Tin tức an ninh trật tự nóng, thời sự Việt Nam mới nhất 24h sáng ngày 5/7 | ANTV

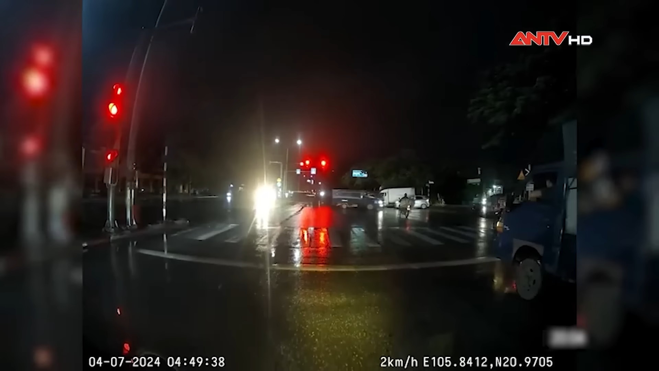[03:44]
Xe khách này đã va chạm mạnh với một chiếc xe tải nhỏ đang di chuyển đúng luật, khiến phương tiện này bị lật nghiêng. Đáng chú ý, sau khi gây tai nạn, tài xế xe khách đã rời khỏi hiện trường,